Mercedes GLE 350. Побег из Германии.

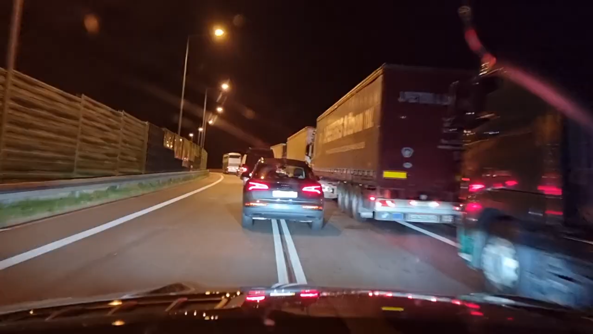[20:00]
И да, нельзя нам тут стоять.
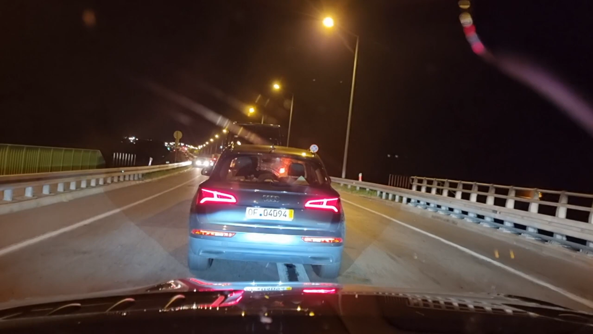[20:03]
Сейчас придет дядя пограничник. Блин, 20 метров осталось до стоянка, до знака стоянка. Остановка запрещена. Блин. Вот, мне надо проехать за вот этот знак и тогда можно останавливаться. Направляйтесь на северо-восток.